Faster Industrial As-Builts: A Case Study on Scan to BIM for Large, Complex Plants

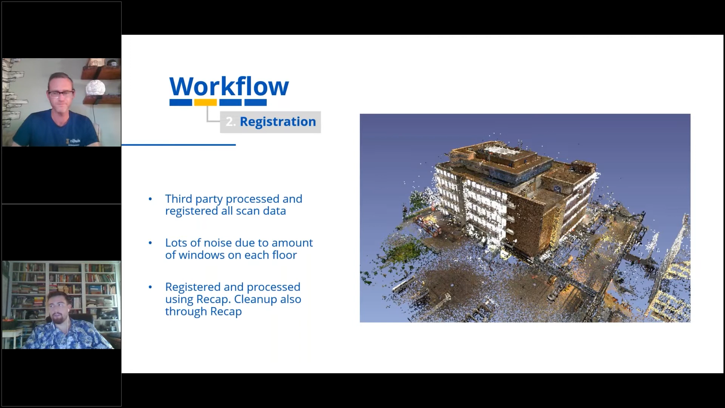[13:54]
but we went straight in and kind of used it as a whole point cloud. Perfect. Yeah, and then basically taking that whole point cloud and then you guys just brought it straight in the EdgeWise, correct? And that's kind of what I think that's the next slide. No, absolutely.
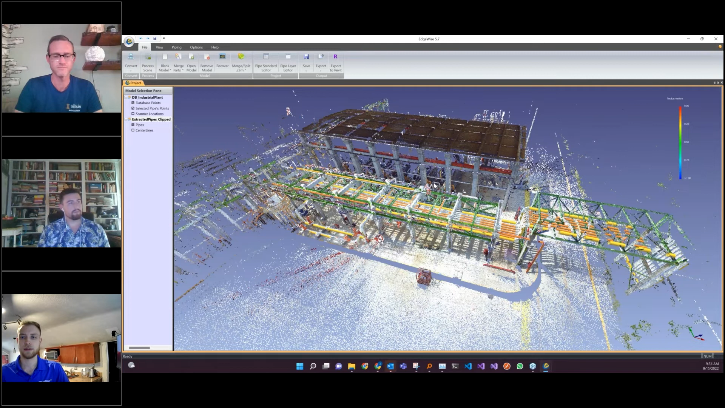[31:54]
This is our kind of stock demo data. This is originally Faro data, but in this case, what we did is we unified it and then ran it through our new algorithm.
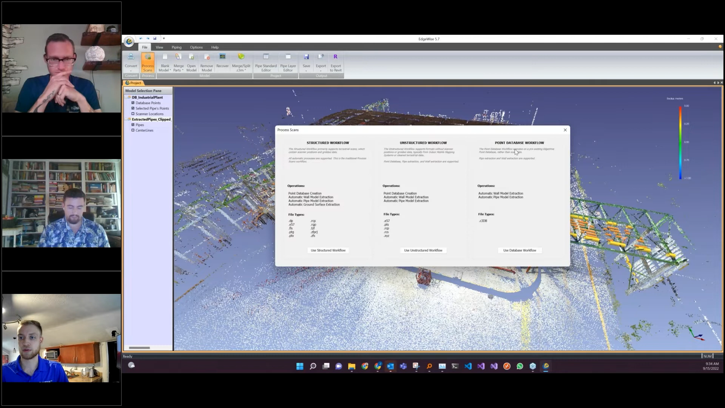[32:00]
So with that new algorithm that's kind of built into our old location for or the existing location for walls, but I can create a pipe model. And some of the new things we've added are, again, just the ability to automatically extract pipes from unstructured data or mobile data, really just any combination of data. If it's points, you know, floating in space, we can make a cylinder that we're able to extract that. We also added an additional feature, which is just being able to remove diameters based on kind of whatever predefined range you want.
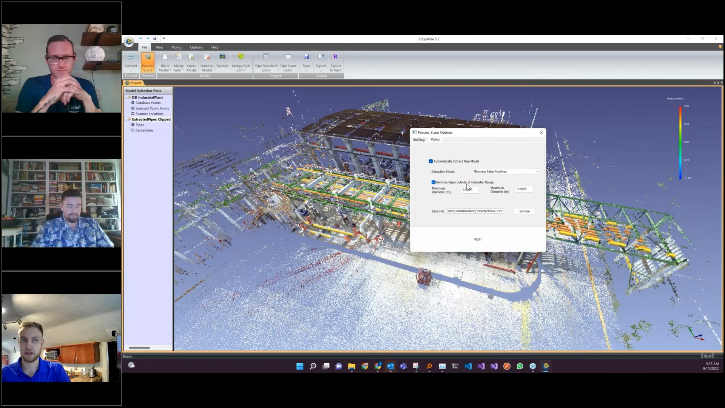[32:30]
So just a nice little QA cleanup step. And the biggest thing is that this process is fully multi-threaded. It fully takes advantage of the CPUs that people have. And so if you have a 4-core, you know, 5-core CPU, and if you have an 8-core CPU, it's twice as fast as running it on a quad core. So we're really excited about the ability to really take advantage of the CPUs that are coming out today and process a lot more data even quicker.
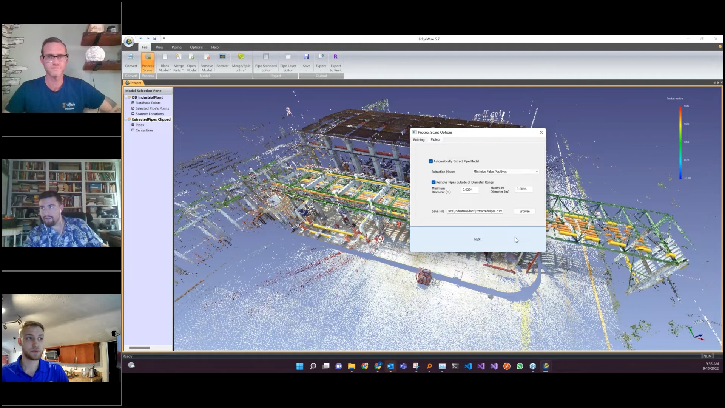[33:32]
section it however you normally would do that for Revit in your standard workflow and just run those chunks through EdgeWise and be able to bring that in is one option. You can bring in, you know, your whole project unified. You can work with the structured data if you want to do that. So it's, you know, extremely flexible now. And then we're also able to work with VLX data. So in this case, this is, you know, again, our kind of stock data set,
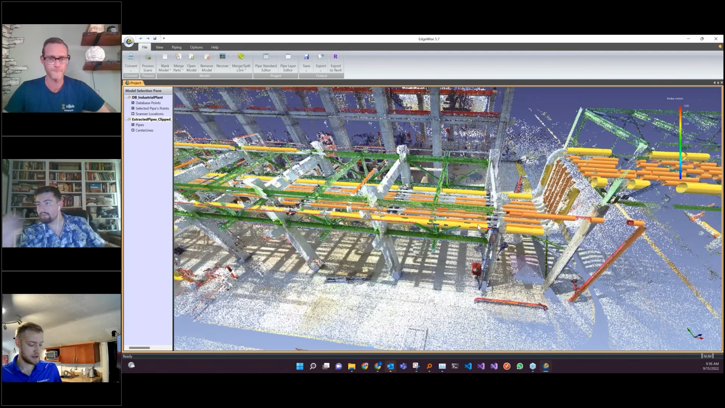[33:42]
but we are extracting very similar to what we had before as far as our process scans for structured data. We're able to get small stuff.
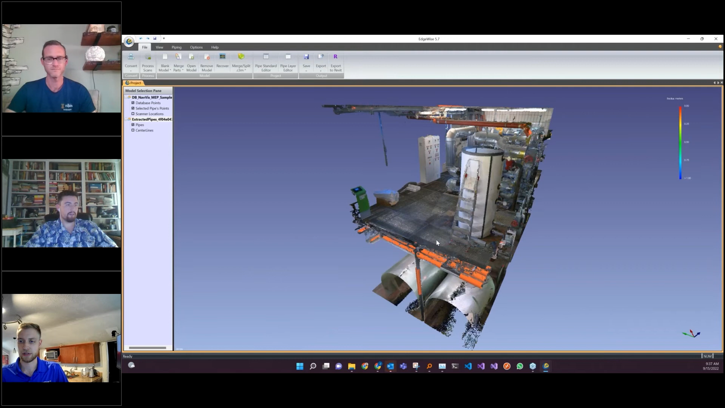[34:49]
So Just like I said before, you know, you can take any clip of the data.
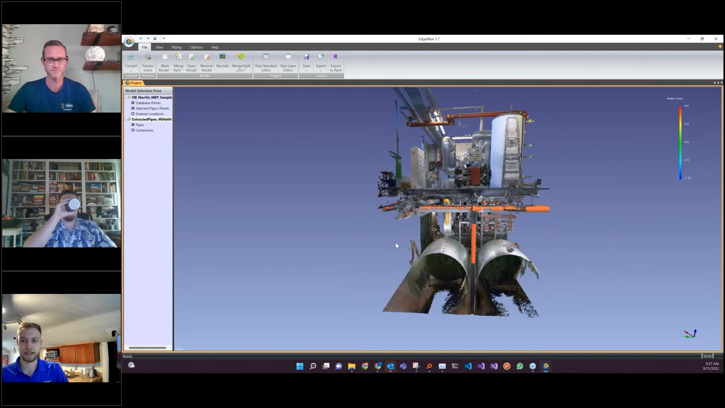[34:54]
It doesn't have to be the full point cloud and run it. And we also are able to extract different runs and systems from the data inside of here.
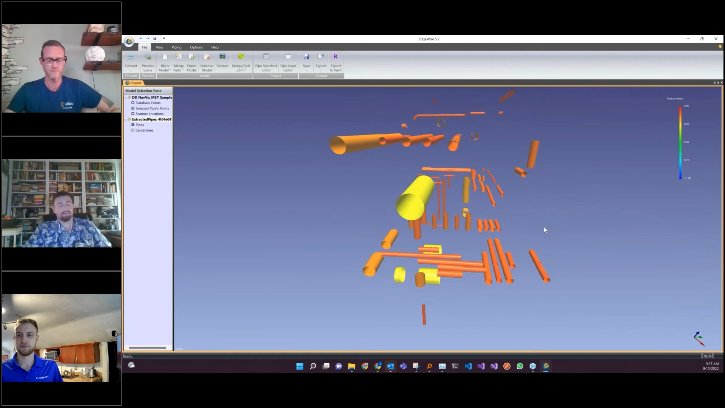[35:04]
So that's what we've been working on for EdgeWise 5.7. Additionally, we also support Revit 2023, which we're glad to get in people's hands.